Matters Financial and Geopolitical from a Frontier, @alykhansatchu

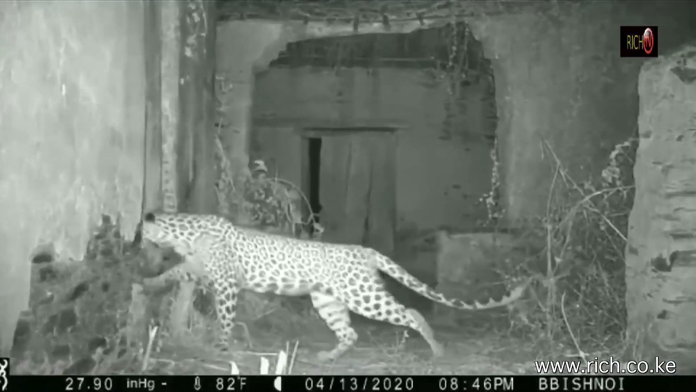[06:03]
And to that point, this is from Pauveen Kaswan, while everybody was inside, the mother leopard found an unused house and started raising her three cubs in Tantal village of Rajasmand. The mother is coming in at night and daytime, she goes for food, cubs are doing fine, so now the department has put staff and cameras to monitor things.
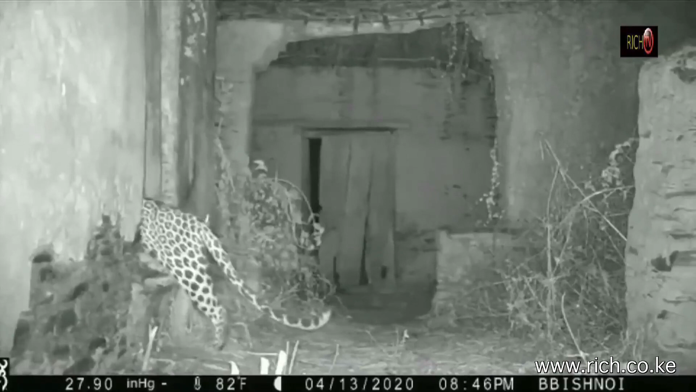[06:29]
I like this, an old stone house in Atta Khand,